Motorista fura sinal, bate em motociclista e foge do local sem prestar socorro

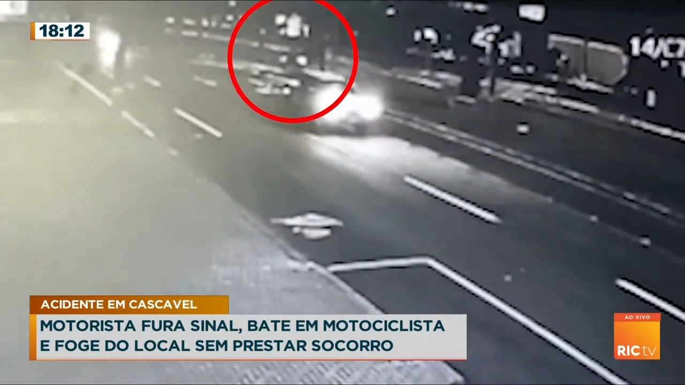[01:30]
E atingiu, então, esse motociclista. Mas o mais grave de tudo, como você bem lembrou, viu, Wagner? É porque esse motorista do veículo, ele simplesmente fugiu do local. Nem parou para prestar atendimento, muito menos para saber em que situação esse motociclista ficou depois do acidente. A gente foi conversar, inclusive, com um advogado para entender quais seriam as penalidades. E para o pessoal saber da gravidade de realmente sair do local do acidente,